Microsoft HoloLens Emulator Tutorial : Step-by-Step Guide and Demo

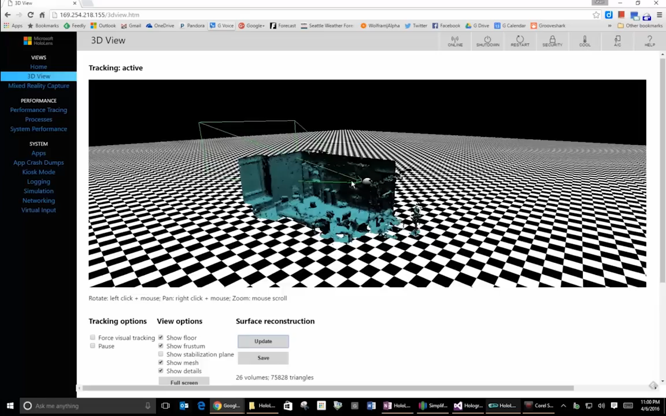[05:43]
You can see the room that I'm in, okay? So, you can see in here, I'm in a small room.
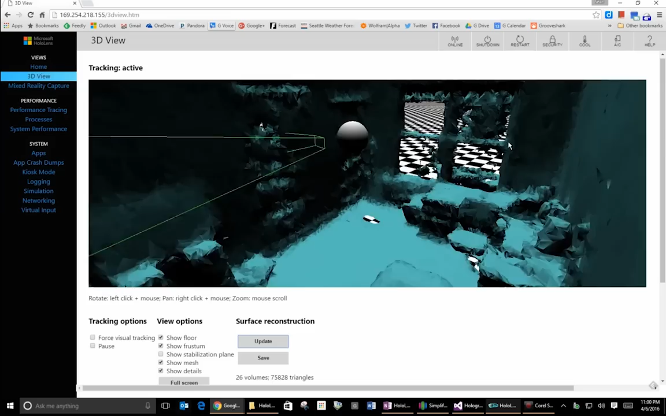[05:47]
There's some, like a table, a desk, bed over there.